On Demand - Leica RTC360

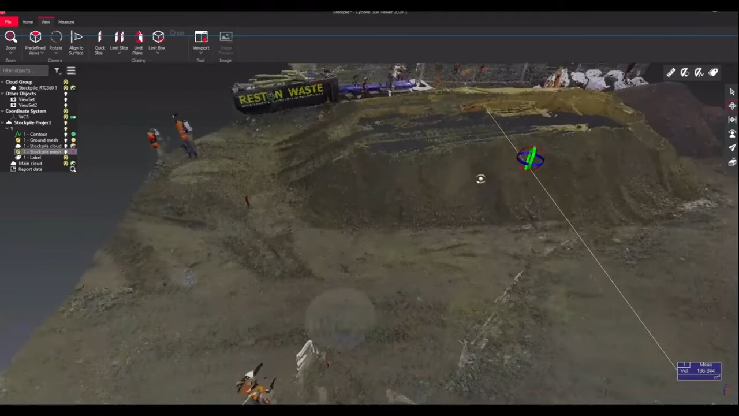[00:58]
These individual scans were captured in under 1 minute and 30 seconds with imagery.
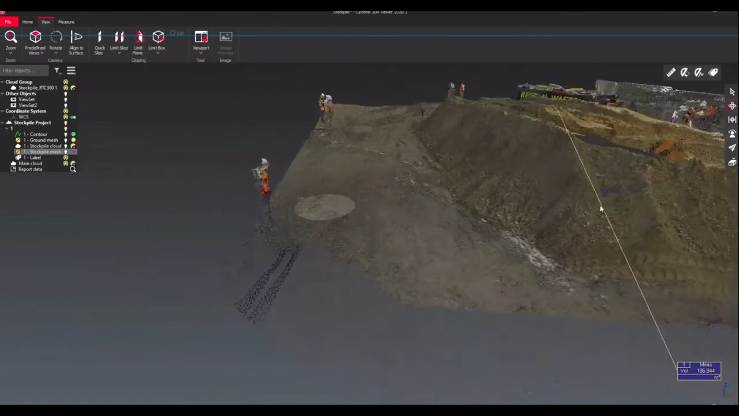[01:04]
As you saw in the video we were able to move the scanner quickly and
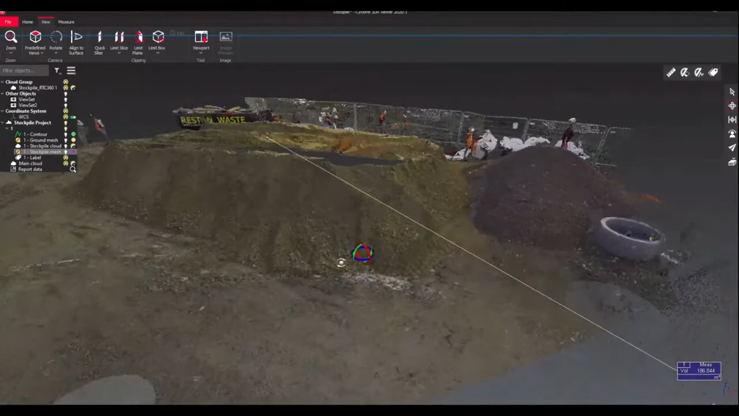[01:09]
efficiently on site as we do not need to worry about leveling the scanner.
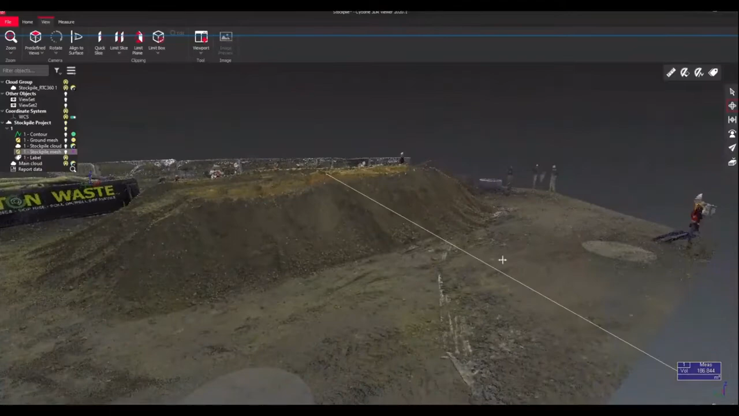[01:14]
All of our scans are then easily exported
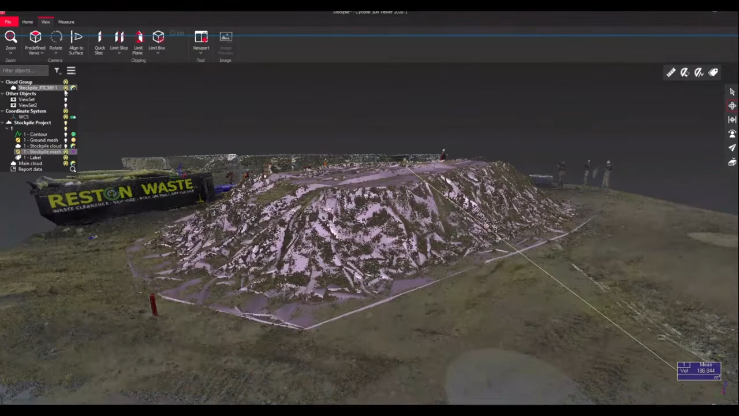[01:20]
and processed to allow us to start working with the data.
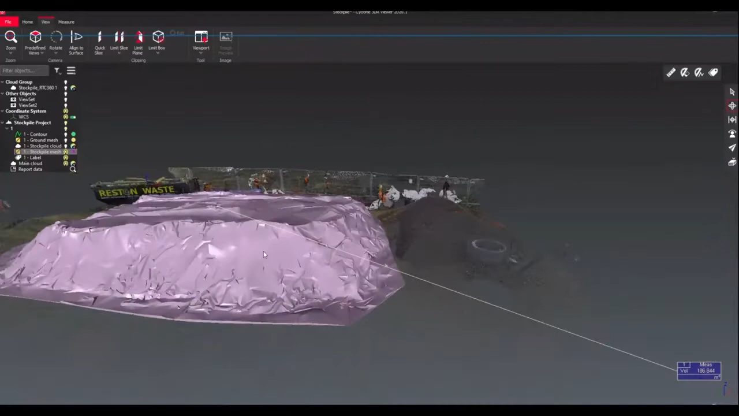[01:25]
As you can see this full solution allows us to be fast,
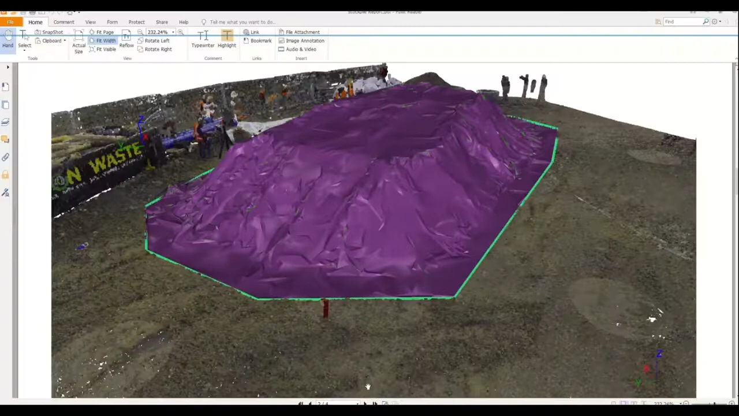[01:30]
agile and precise both on site and in the office.